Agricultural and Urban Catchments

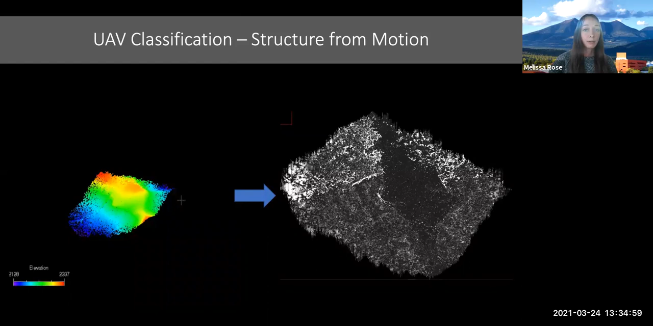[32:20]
and we derived height data for each individual tree in the watershed by rasterizing the image that you can see on the right. Next, please.